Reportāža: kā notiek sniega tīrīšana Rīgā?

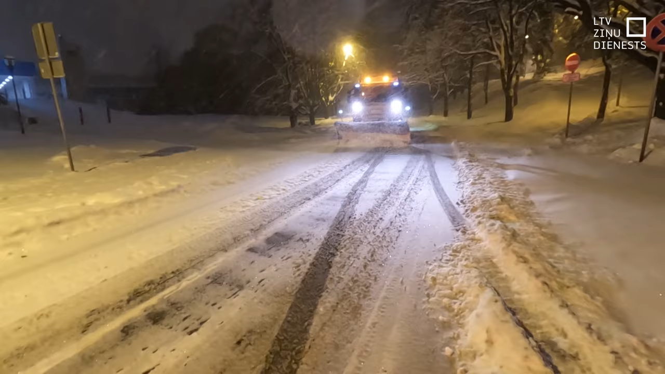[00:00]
Vērot laika prognozu un iespējamo sniega daudzumu, ziemā ceļu uzturētājiem tas ir pienākums dienakts režīmā.
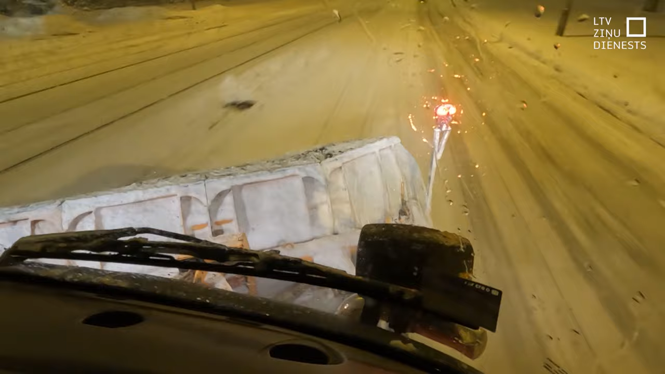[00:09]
Pirms sniega tīvītāji izbrauc ielās, notiek preventīva ceļu sagatavošana, lai sniegu ir vieglāk sastumt.
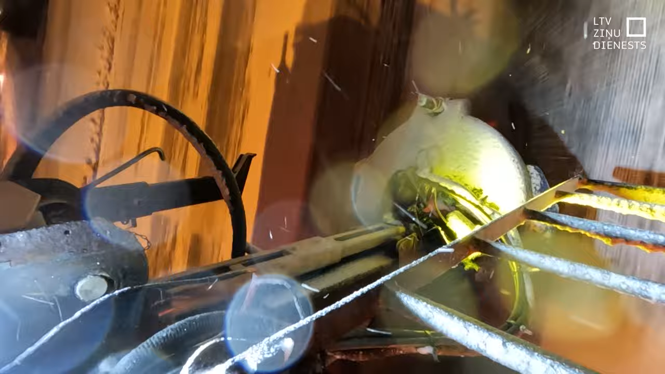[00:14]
Speciālā transportlīdzakļa vadītais Mārtiņš stāsta, ka pašu sniega tīvīšanas mašīnu nav grūti vadīt.
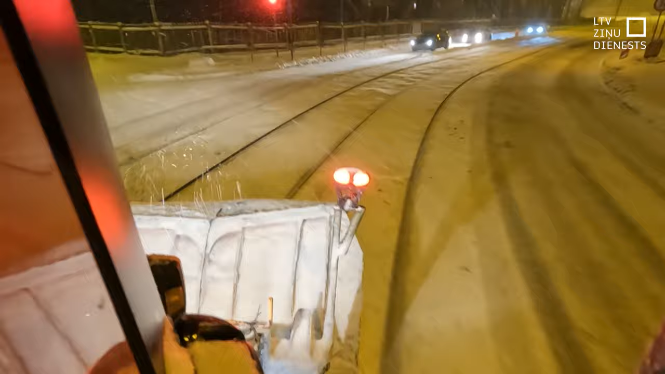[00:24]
Viss atkarīgs no situācijām. Problēmas rada automašīnas, kas novietotas uz tīrāmā ceļa.